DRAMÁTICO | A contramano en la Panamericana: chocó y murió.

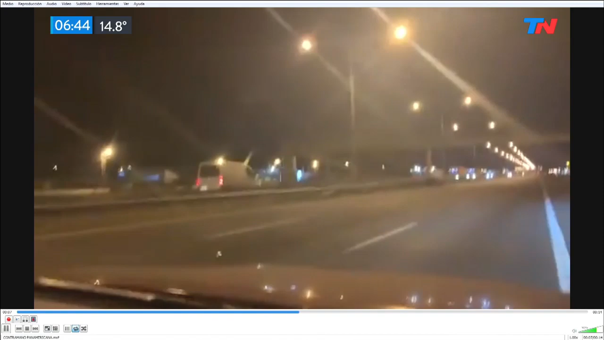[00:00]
Bueno, muy bien, ahí vemos las imágenes de este video que se venía viralizando a raíz del choque que ocurrió en Ramal Campana, kilómetro 53, lo tenemos en línea.
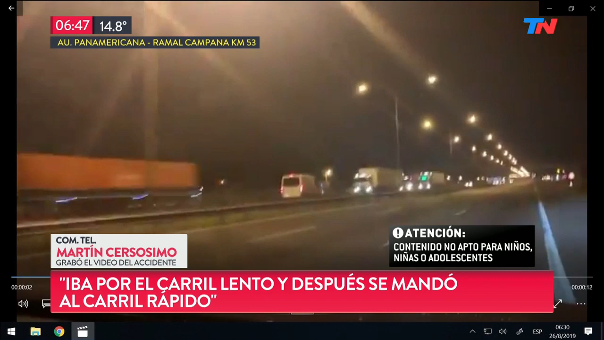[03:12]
Bueno, bueno. O sea, esto es una crónica anunciada que uno no puede hacer nada, lamentablemente uno se siente con esta situación.
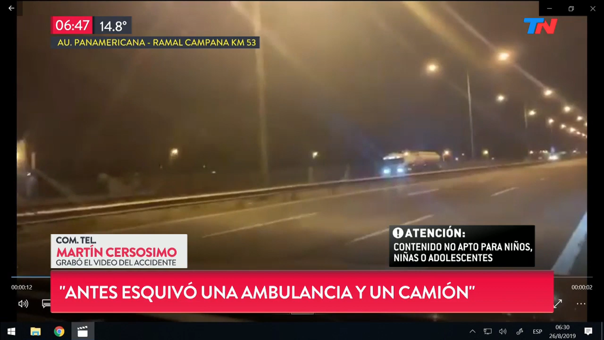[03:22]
A ver, el consuelo del tonto, como digo yo, es que afortunadamente chocó contra un camión y contra un vehículo con una familia. O sea, el nivel del impacto, o sea, el camión si bien está deteriorado, la persona se bajó del camión caminando.